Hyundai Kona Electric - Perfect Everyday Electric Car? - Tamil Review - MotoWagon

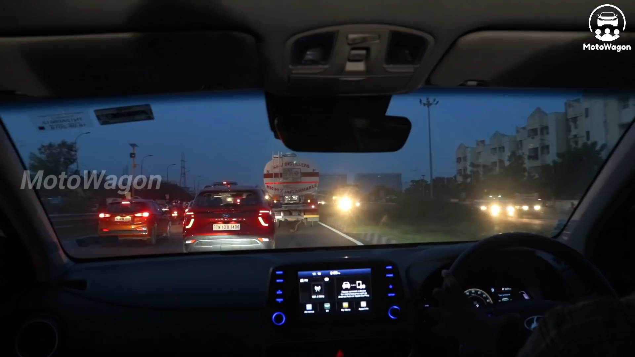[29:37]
ஏன்னா அந்த ரேஞ்ச் லெவல் மாறி நம்ம ஸ்போர்ட் போட்ட உடனே அந்த ஸ்பீடு வந்து டிஜிட்டலி காட்ட ஆரம்பிச்சிச்சது.